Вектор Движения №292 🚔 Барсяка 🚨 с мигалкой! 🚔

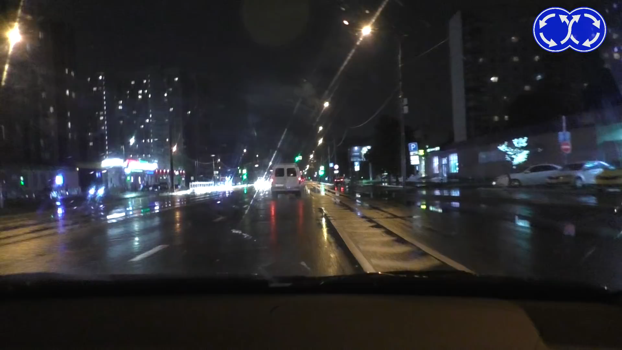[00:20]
Друзья, привет! Мы с Андреем Викторовичем сейчас едем на ночной рейд по Аланецкому проезду. С 5-го. А, вот так сказать. Здесь изменили схему движения. И теперь здесь можно ездить. Раньше было одностороннее в одну сторону, теперь в другую. Знаки строить стоят. Все по фэншую. Какой знак здесь стоит, Андреем Викторовичем? Может, направо.
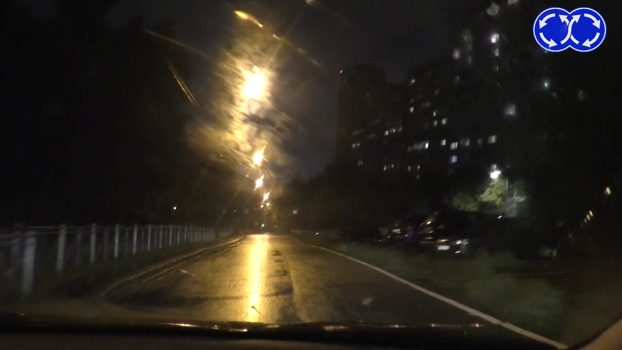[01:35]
Смотри-ка, ищешь ты. Масленцы. Да, ну вот. Есть, есть. Хитро, невнимательные, водят. Хотя вот здесь вот. Знаете, вообще, как ниже есть, он заделает. Так. А вот мордочка стоит. Видишь, машинки две. Они здесь еще с всех времен. Всех времен, когда здесь было... Можно.
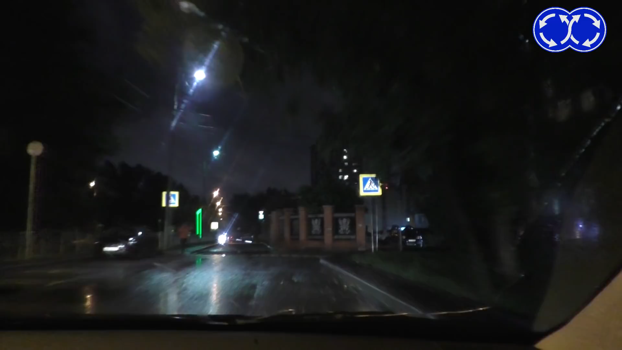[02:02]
Обратно даже. Он едет. А вот, он еще. А нет, конец и досторонний. Да, здесь уже конец, да. Ну, собственно говоря, мы можем здесь сейчас тут засадить встать и посмотреть, сколько машин здесь так проедет за определенное количество времени.
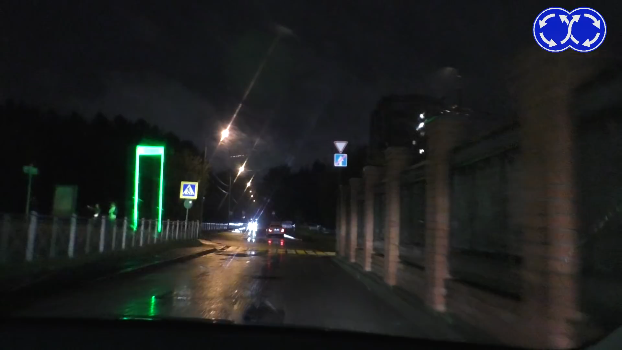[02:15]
Например, за 10 минут. Садимся в засаду. Вот он, вот он. Хоть в погоню бросайся. Жалко, мигалки нет синекрасной.